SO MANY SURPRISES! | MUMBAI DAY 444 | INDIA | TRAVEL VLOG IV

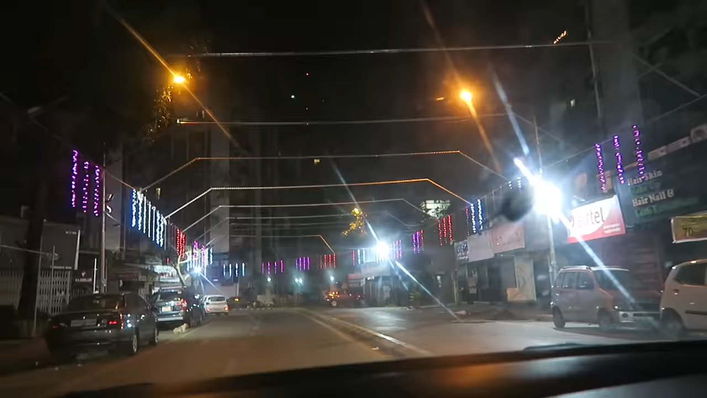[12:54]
they put up the Diwali light it's only half of them but still yay we're gonna go under it oh my god this is so cool i love it is it the same every year?
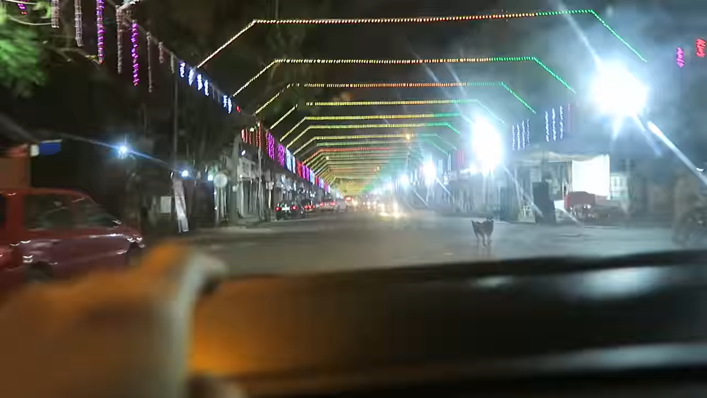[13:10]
no every year it's different right? i think it's better this year than last year this is like a unicorn tunnel we're passing we're passing a freaking unicorn tunnel in real life it's even better oh my gosh look how long it is there's it's like a never ending tunnel with a unicorn light
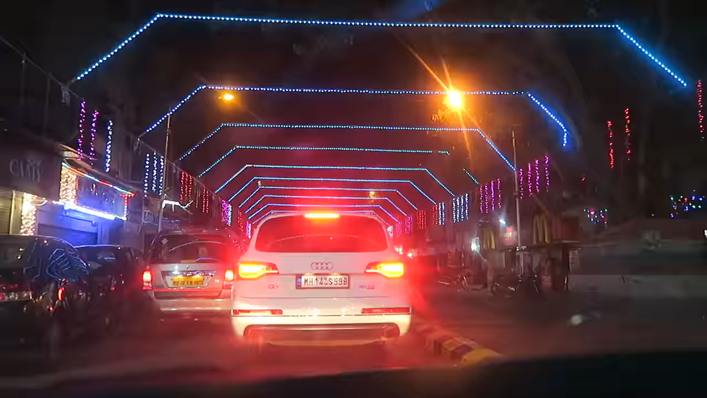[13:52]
oh there's an effect this one this one this one oh it's cool oh my gosh it's better than last year last year i think it was not moving right? i don't remember i should check the vlogs but i don't think last year it was just lights it was not moving lights mmm idli